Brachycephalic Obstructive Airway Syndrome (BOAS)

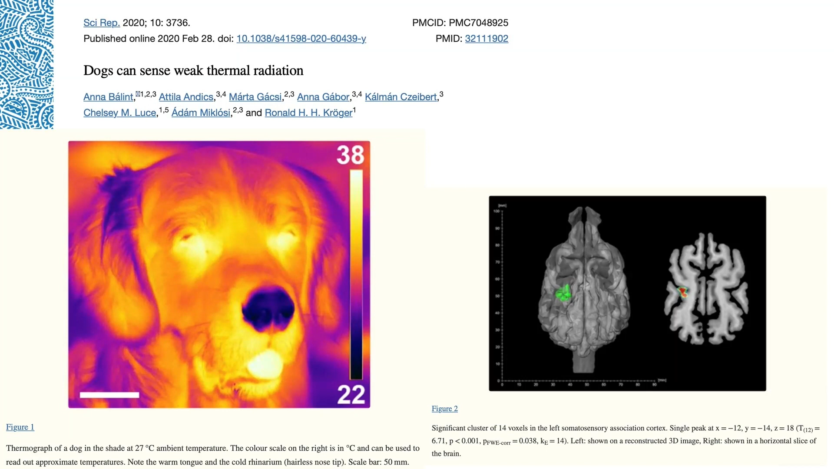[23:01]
And also dog have to breathe to the open nostrils. But when you see this thermal camera, show us what we know, that our dogs has cold nose.